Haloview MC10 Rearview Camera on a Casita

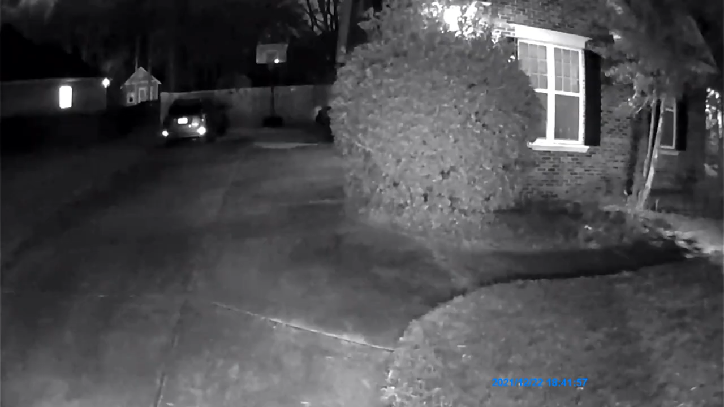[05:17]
I was able to remove the electrical tape from the night vision lights and I get much better night vision now.